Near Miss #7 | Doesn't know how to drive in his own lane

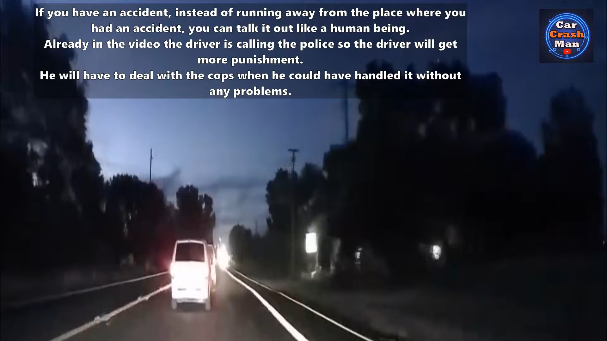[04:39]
Hi, someone just hit my car and they're not pulling over. I'm headed northbound on Lincoln Boulevard, passing 1st Street.